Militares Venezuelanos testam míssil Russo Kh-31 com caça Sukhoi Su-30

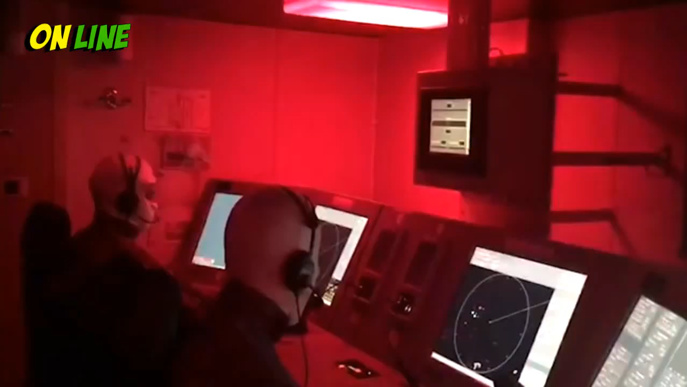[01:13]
Y oficial de acción táctica recibido. Comandante de oficial de acción táctica, desconocido 001, identificado hostil.
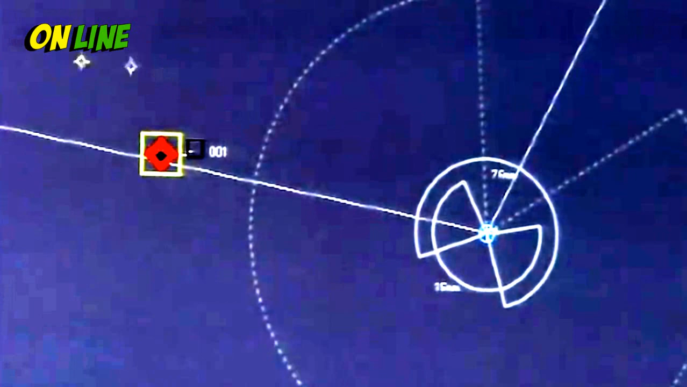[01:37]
Se designa formación Dragón, 2 Sukhoi, 30 MK2, para apoyar en dicha acción.
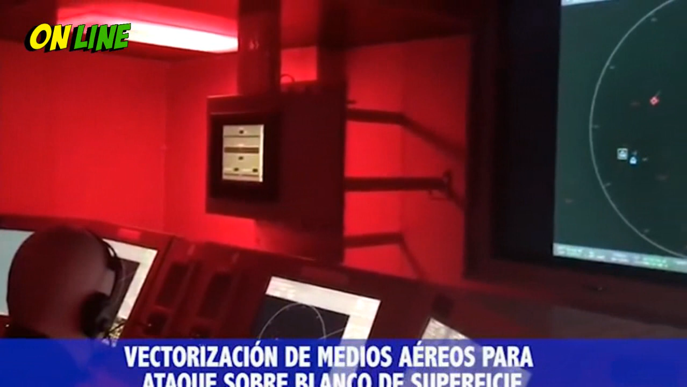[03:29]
12 grados 40 minutos decimal 1 norte,